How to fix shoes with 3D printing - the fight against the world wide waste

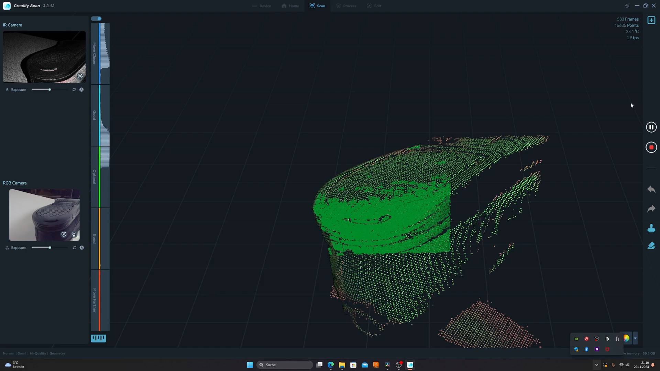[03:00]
and the scan starts all i have to do is scan the area i like to recreate that takes maybe a minute as you can see scan is already done so what i can do is stop the scan
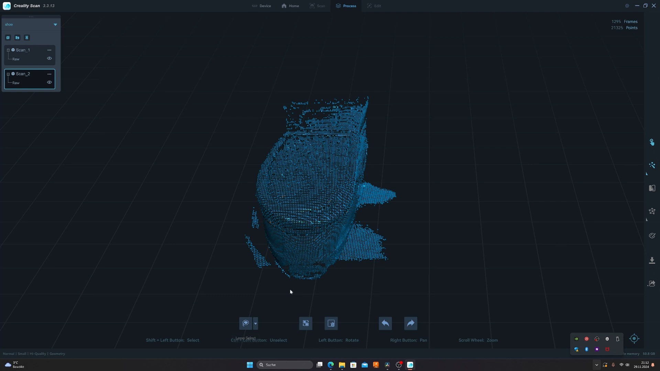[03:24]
have some points i don't need because i need only the rear end of the shoe itself so i can delete points
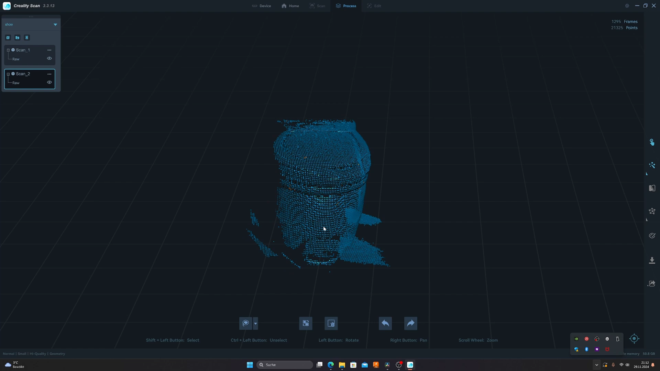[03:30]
i don't need just press shift and then use the lasso tool to mark all these points and